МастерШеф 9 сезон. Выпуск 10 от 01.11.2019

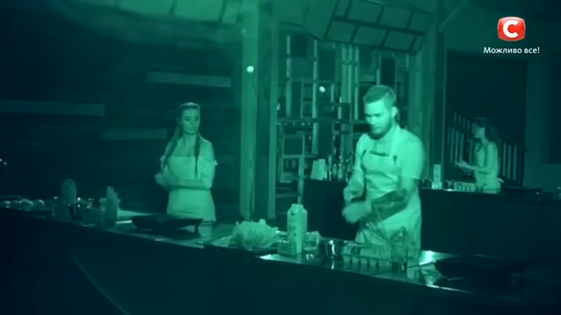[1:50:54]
Андрей, включай палку свою. И пошли, палку свою включай. Где твоя палка? Где твоя палка? Где твоя палка? Юля становится за одну поверхность с Андреем, и я очень сильно выдохнул, потому что Юля-то умная.
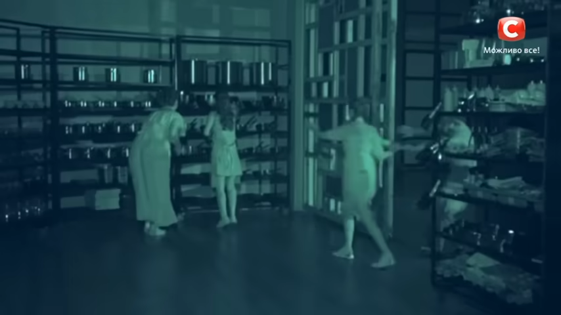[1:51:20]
Тусуюсь возле Андрея, беру себе сотейники, беру себе девайсы.
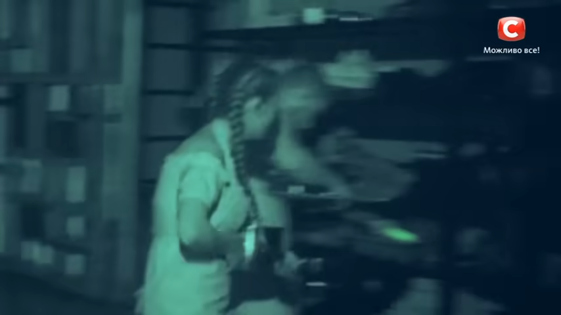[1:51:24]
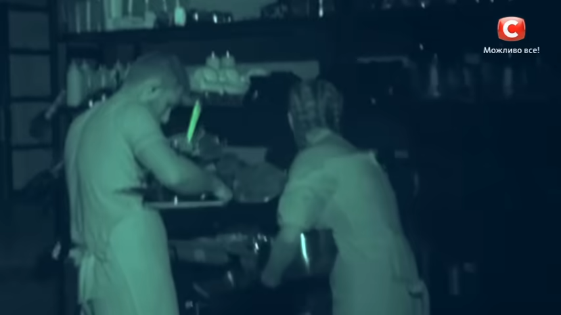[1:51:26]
Боже, Андрей как будто злых духов там отгоняет, гля.
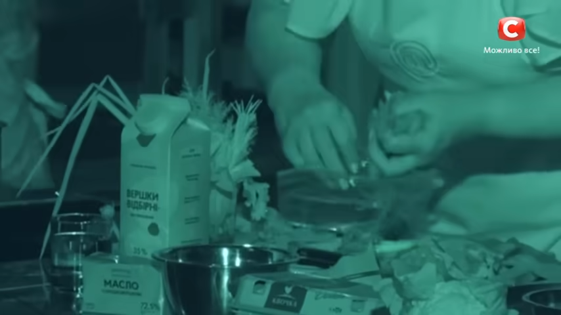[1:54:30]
Тебе видно? Ну, немножко видно, но ничего не видно все равно.
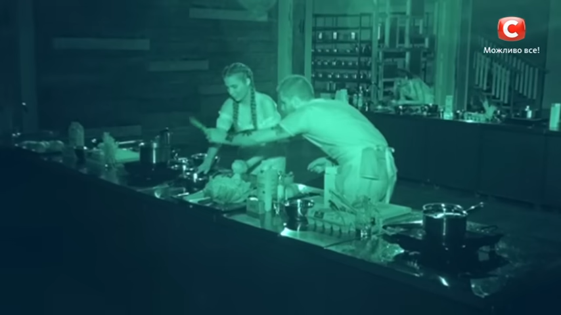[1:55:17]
Нашла? А, нашла. Спасибо. Все.
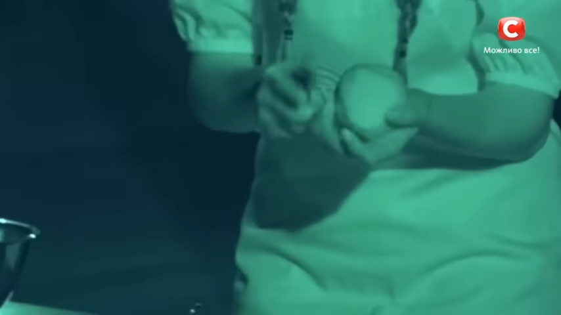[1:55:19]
Я спичками стараюсь подсвечивать. Спички быстро тухнут, как будто кто-то просто дует мне.
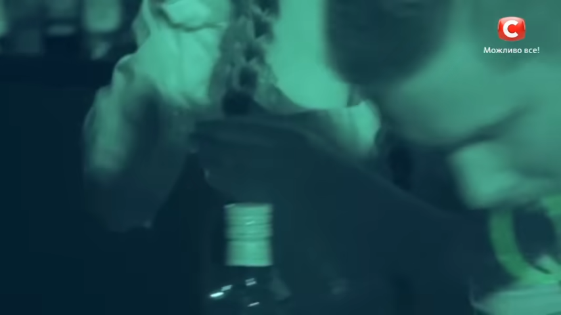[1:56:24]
Андрей занимается важным процессом. Он чистит чеснок.
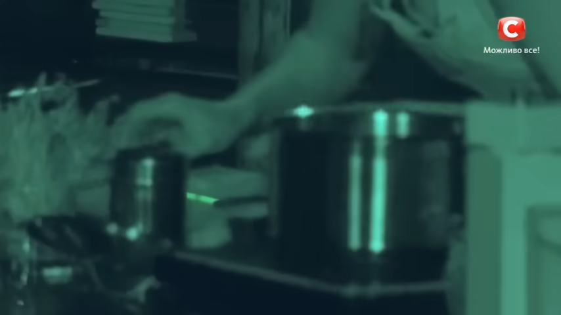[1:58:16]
Что ты там? Там что, кальмар цей долбаный чистю.
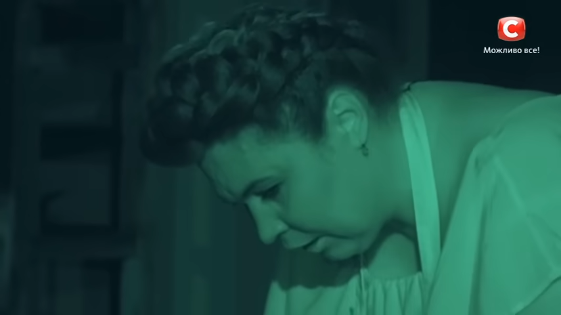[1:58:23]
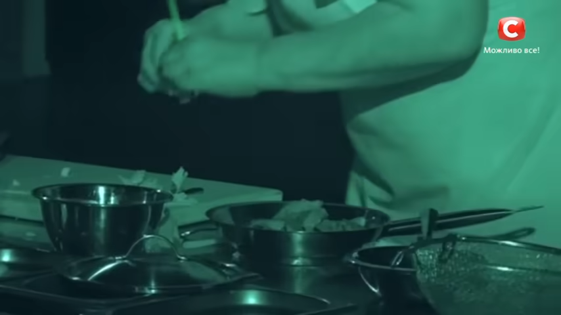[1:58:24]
Да, зачищать, конечно, это то удовольствие. Как ты нарезала, не видно.